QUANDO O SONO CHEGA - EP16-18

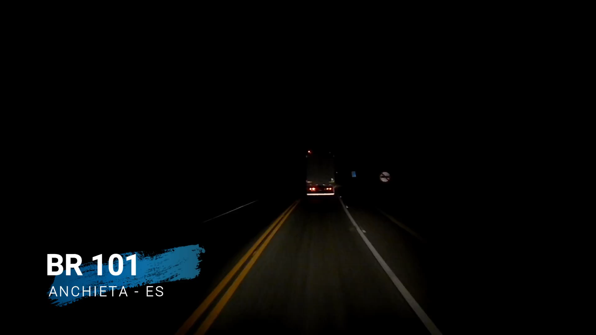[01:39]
E não tem nada que a gente pode fazer Nada O que eu posso fazer? Ficar aqui piscando farol atrás dele Fuzinando Vai adiantar alguma coisa? Ele está acordado Mas está cochilando Quer dizer Então ele sabe o que ele está fazendo Ele sabe o que ele está com sono Não adianta eu ficar piscando farol para ele Não adianta Então quer dizer Não tem nada que pode fazer Ó, ó, ó Ó E aqui gente A gente está a 40 km por hora Tem hora que ele acelera Tem hora que ele está andando a 30